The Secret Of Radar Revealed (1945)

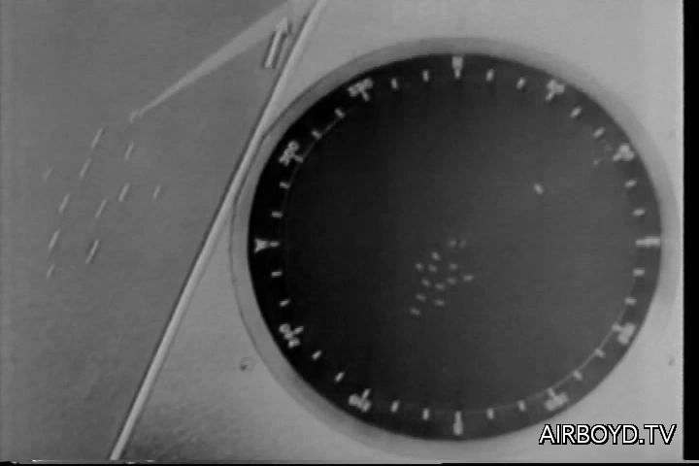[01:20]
Many U-boats were sent to their graves in this manner. The enemy is spotted on the scope from which distance and direction are plotted.